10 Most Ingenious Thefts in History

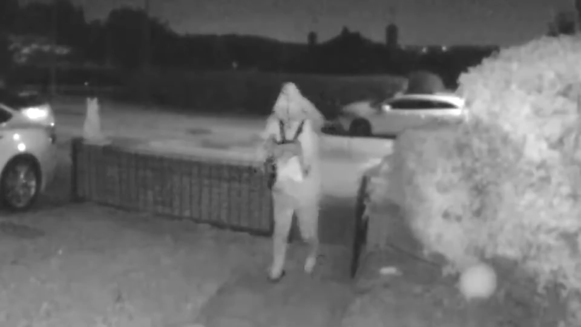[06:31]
but it won't be easy now look
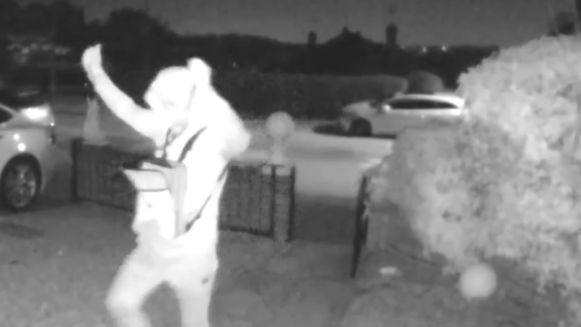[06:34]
at this video it was recorded by a smart doorbell installed in a house in the british city of
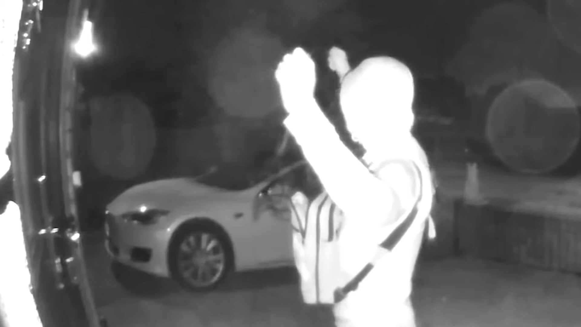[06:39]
borumwood the video shows how criminals bypassed the security system of an expensive
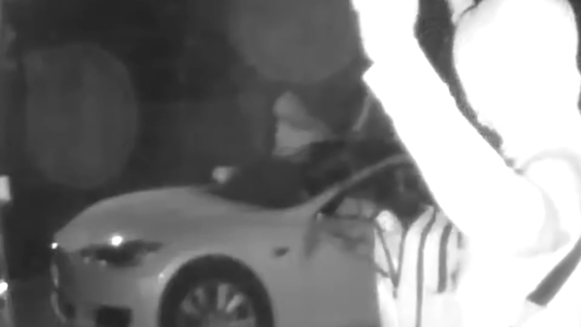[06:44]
car in less than one minute then opened it and drove off as if nothing had happened by
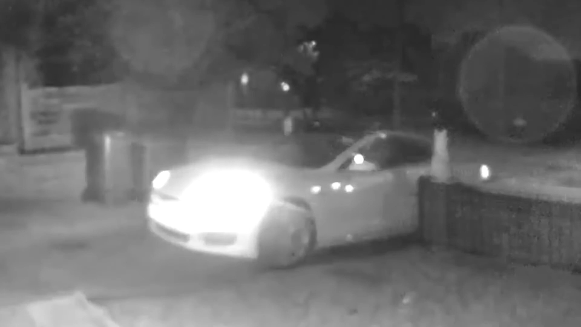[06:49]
the way it was the owner of the stolen car who posted the video online he
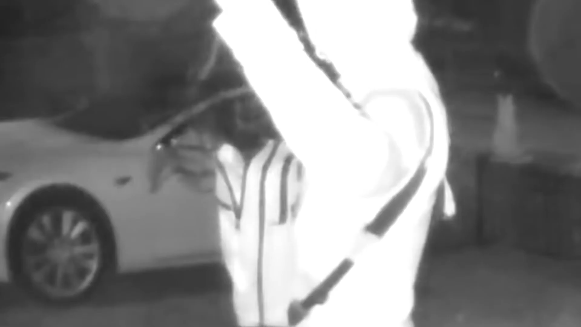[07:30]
not really in fact they simply knew that most drivers store car keys near the front door
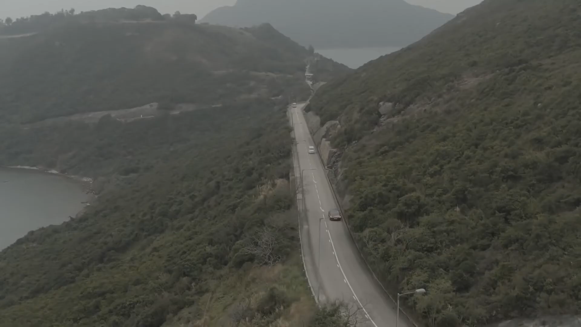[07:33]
so they approached the door then one of them used a transceiver
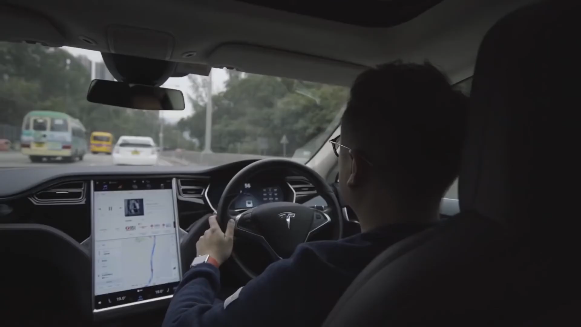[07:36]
with a signal amplifier to relay and amplify the key signal and the doors of the tesla opened if the key were in the house
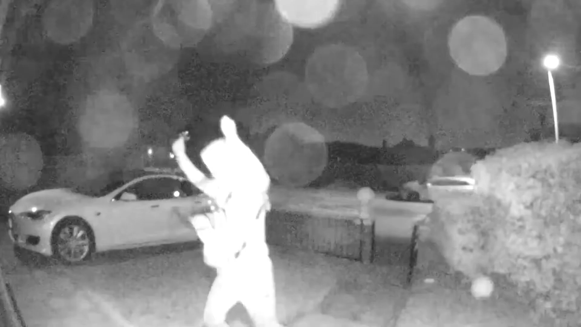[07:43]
this trick would not work but in this case the plan of the criminals went smoothly